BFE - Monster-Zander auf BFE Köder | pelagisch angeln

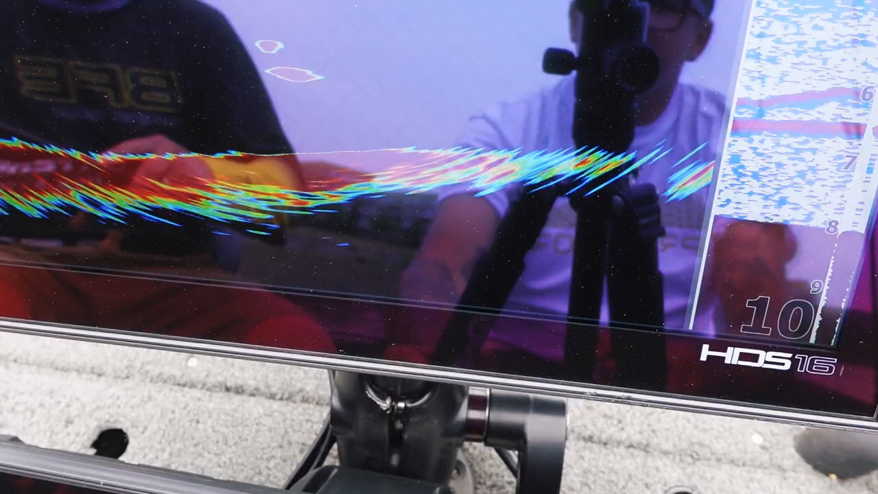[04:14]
Bisschen nach hinten. Der kommt schon, der steht schon.
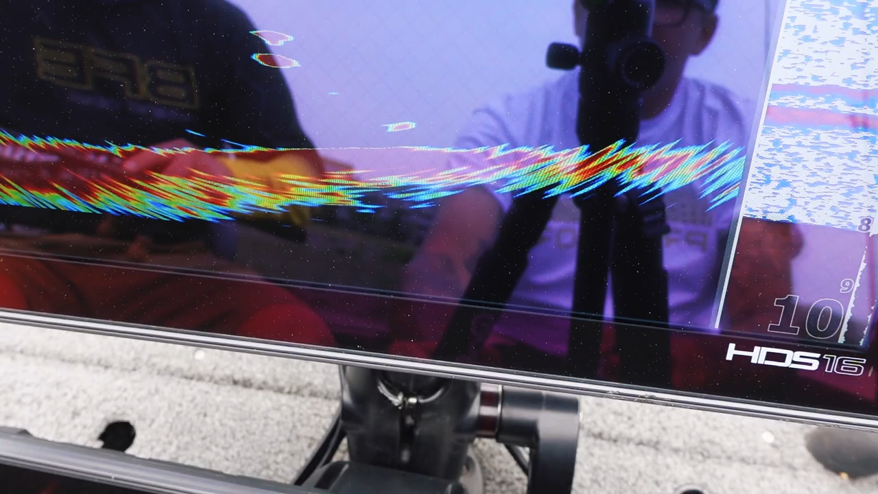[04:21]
Jetzt kommt noch. Jetzt kommt noch.